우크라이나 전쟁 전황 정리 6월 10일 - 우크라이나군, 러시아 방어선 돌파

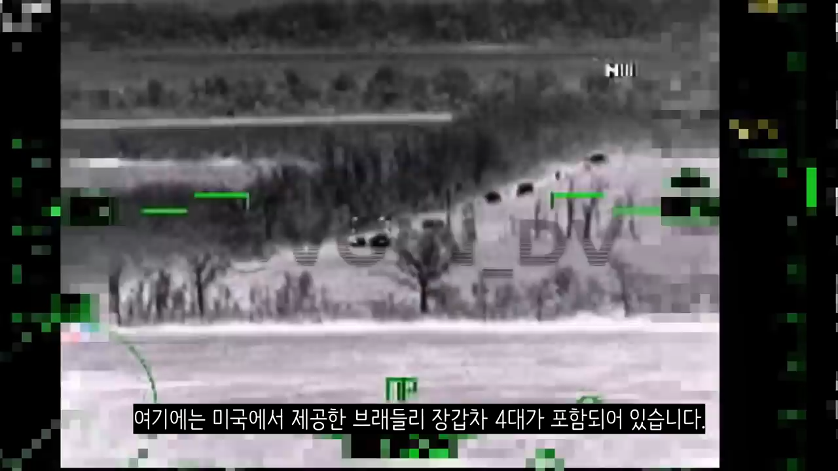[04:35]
여기는 미국에서 제공한 브래들리 장갑차 4대가 포함되어 있습니다. 영상 마치도록 하겠습니다. 감사합니다.